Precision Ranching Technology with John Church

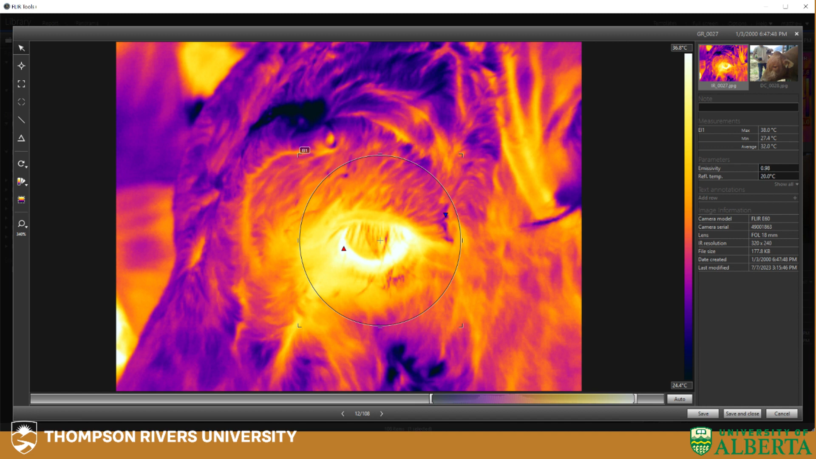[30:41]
On screen: scale bottom 24.4°C
camera and under lab and that was the whole point of the work with mark we could get a temperature well
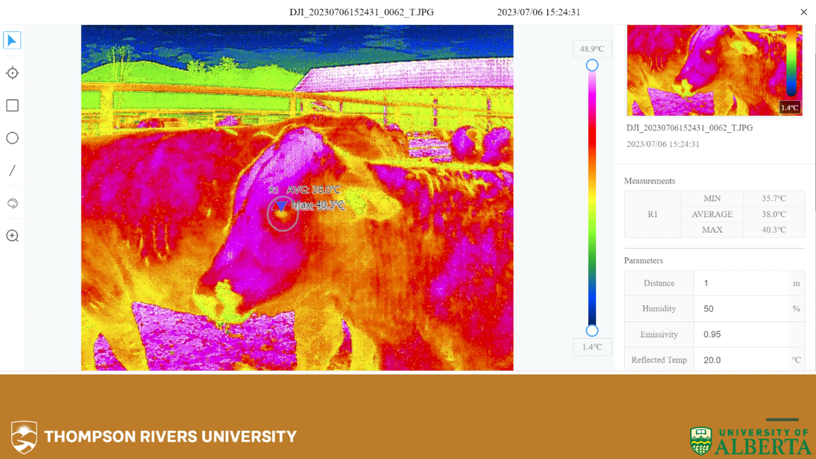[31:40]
On screen: max 40.3°C, scale top 48.9°C, scale bottom 1.4°C
the max temperature and i got a sick feeling in my stomach i don't think that
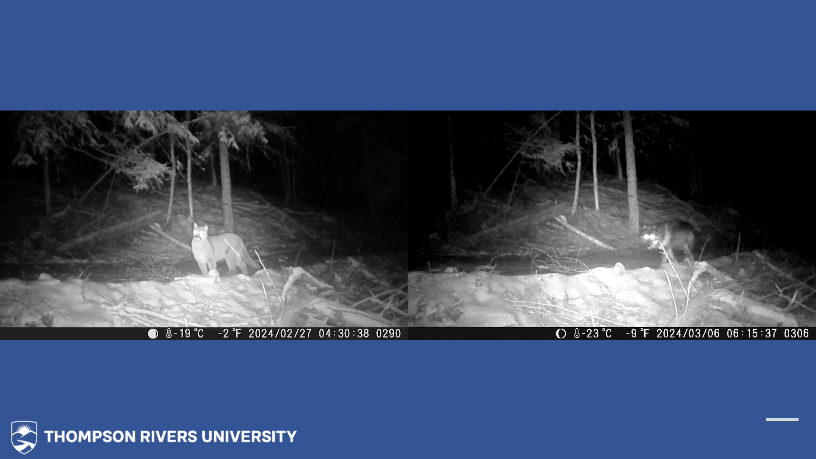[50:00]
this is i have a personal reason why i really need to have this work this was taken look at the date this is the 27th mr cougar and a few nights later mr wolf that's where my cows are out on that range no joke right she's sending oh my god john so you know you need to get well imagine the solution